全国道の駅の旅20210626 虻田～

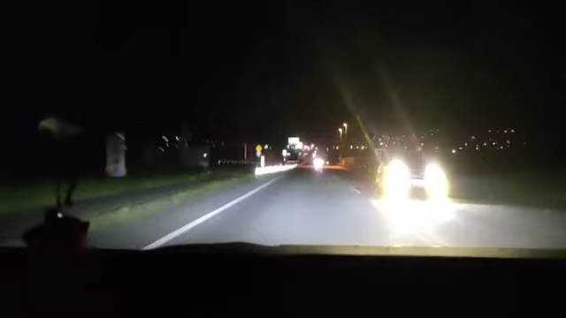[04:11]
あ、左か。あ、これか。
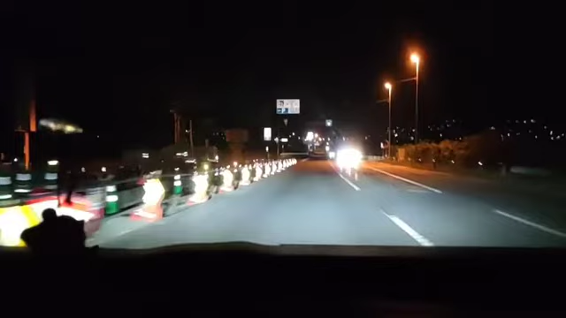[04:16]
私のどっか出かけたい、旅したいという病は改善されておらず今から出かけますわら。 あ、本当。どこまで出かけんの。明日休みなの。
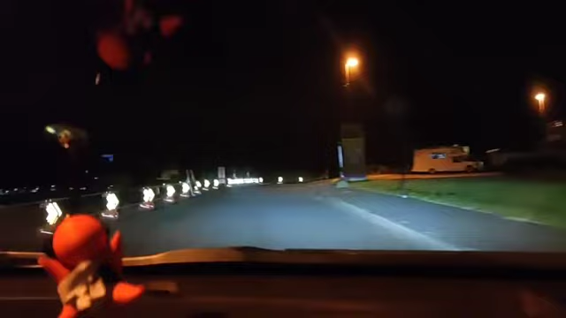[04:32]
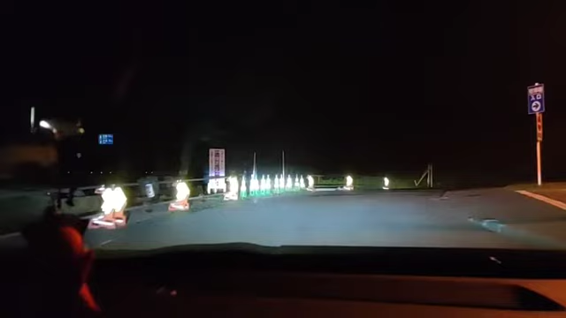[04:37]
ここはあれだね、人がいないね。
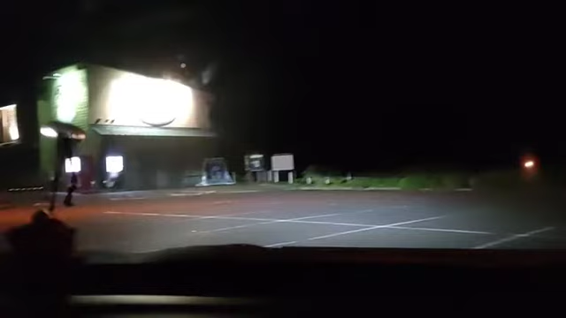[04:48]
あんまりいないね、人が。ここにこうや
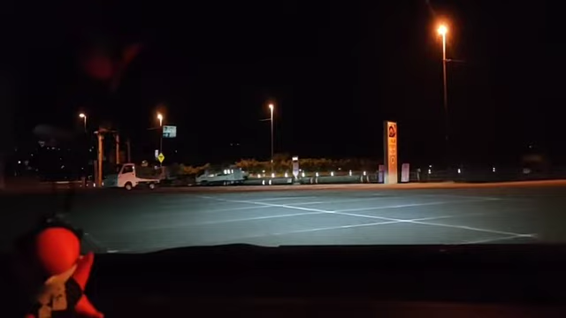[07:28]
ちらっとこれ夜景が、あぶった。
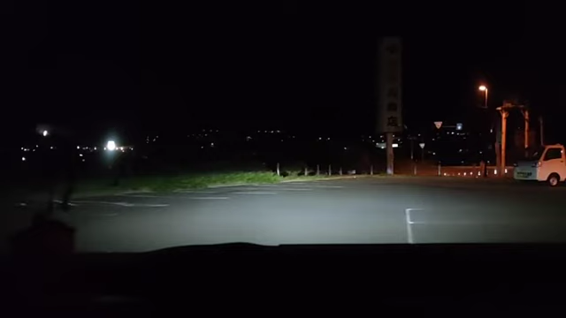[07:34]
出口ここじゃない、こっちじゃないの、これ。アボタこっちじゃないの。
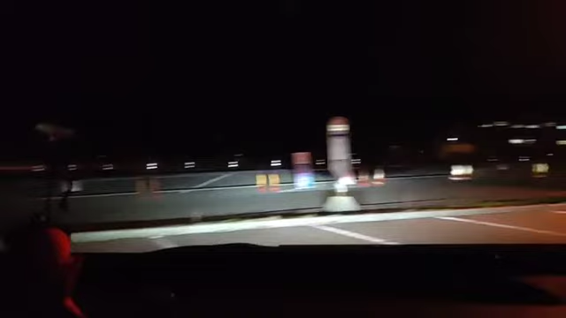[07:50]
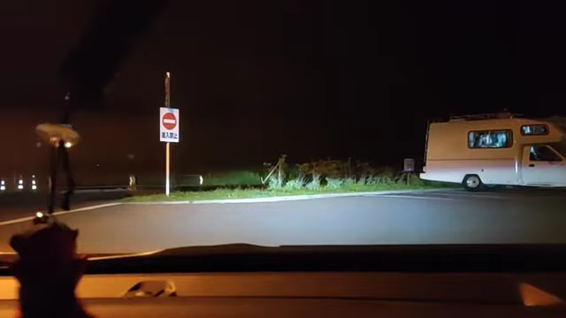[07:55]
進入禁止って言われてもさ、戻るのは同じ道でいいんだよな。